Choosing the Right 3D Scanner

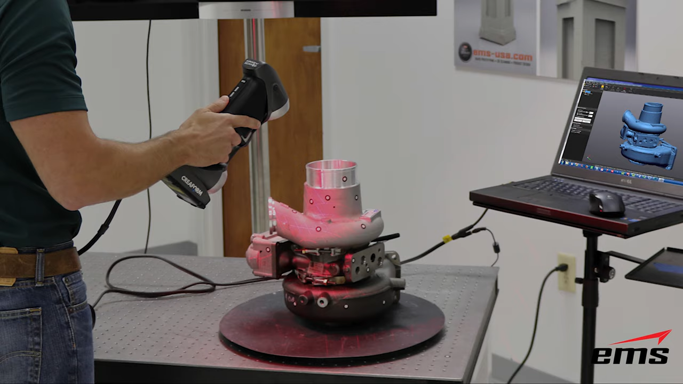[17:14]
parts you know a lot of automotive and aerospace items here you see
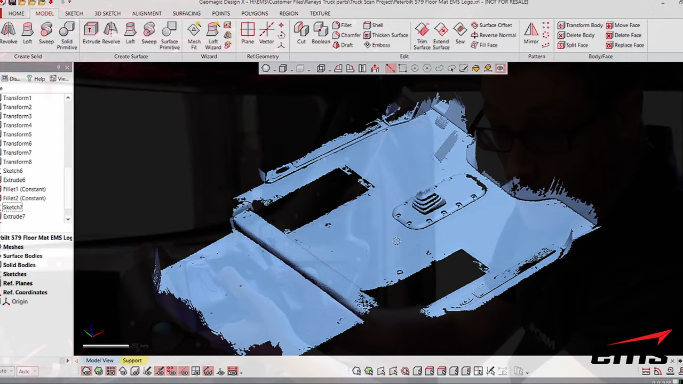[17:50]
this allows you to get in there and scan everything from the floor
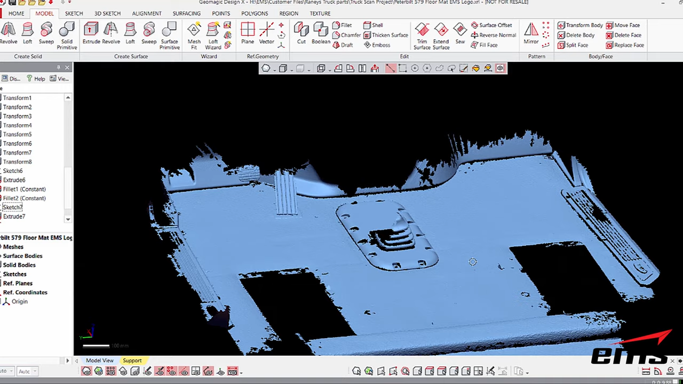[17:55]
to dashboards to seats for things like designing
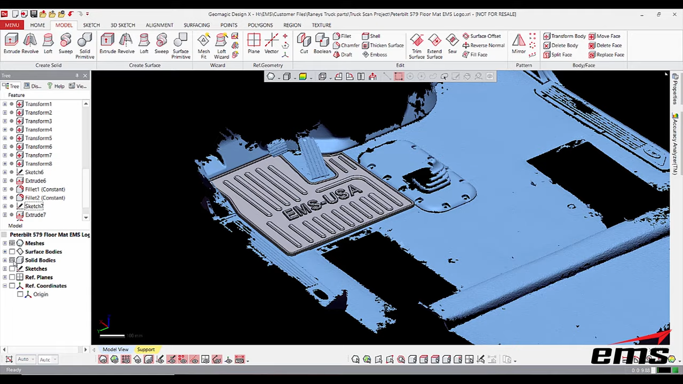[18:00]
floor custom fit floor mats you may want to be able
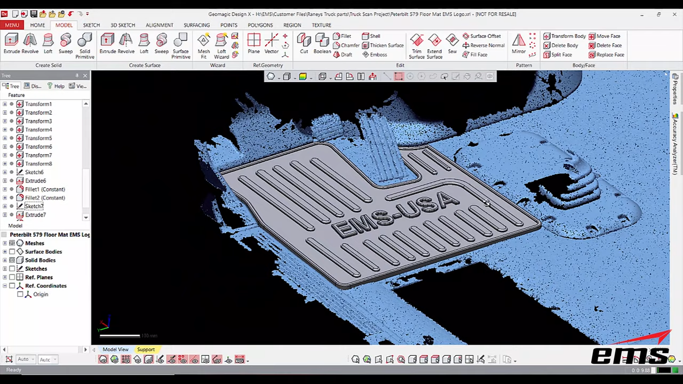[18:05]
to design car seat covers dash covers you know
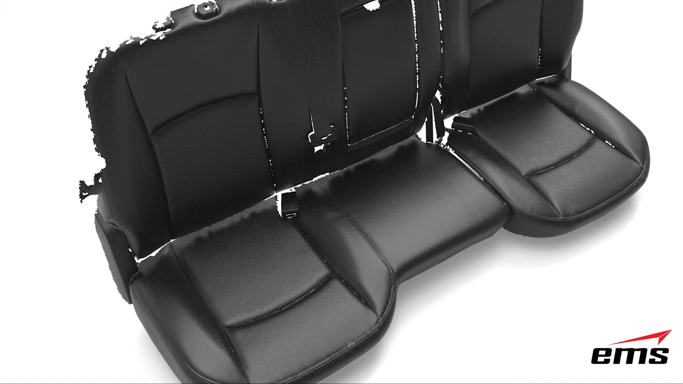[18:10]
any kind of aftermarket accessories inside a vehicle or as you can see here we've scanned in an entire cockpit of an aircraft for
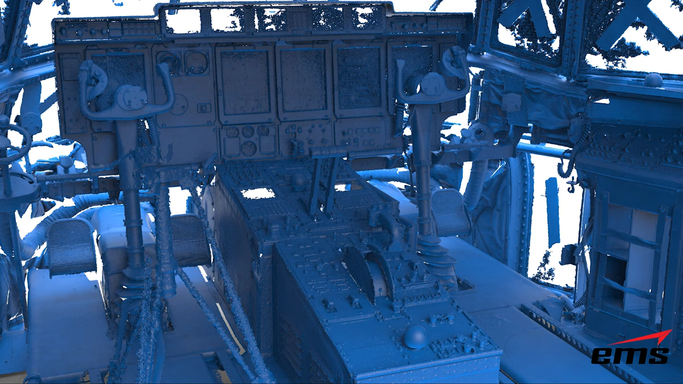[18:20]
possibly designing things like a flight simulator or trainer
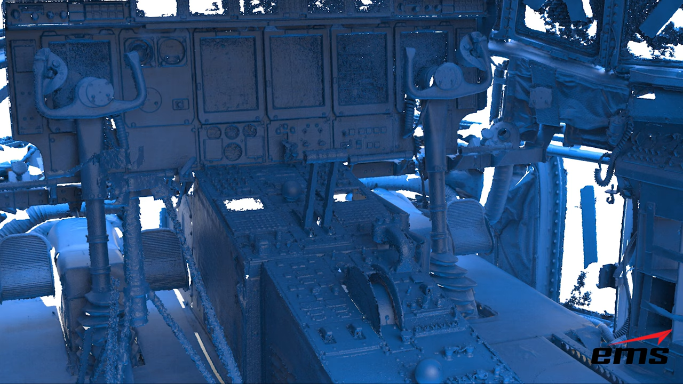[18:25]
so anytime you want to get into tight areas the handy scan is very portable
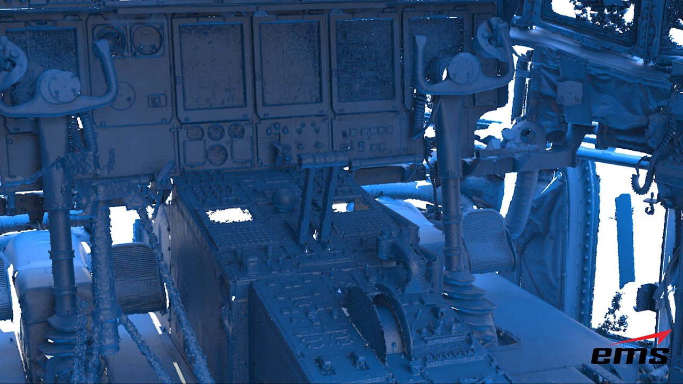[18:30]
easy to go in scans the dark the shiny things like that to
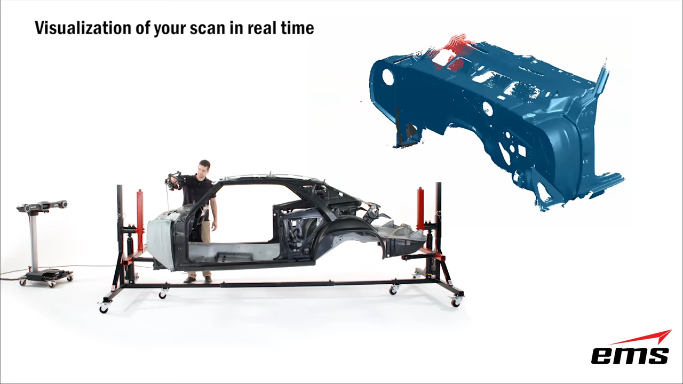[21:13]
locations because it does require line of sight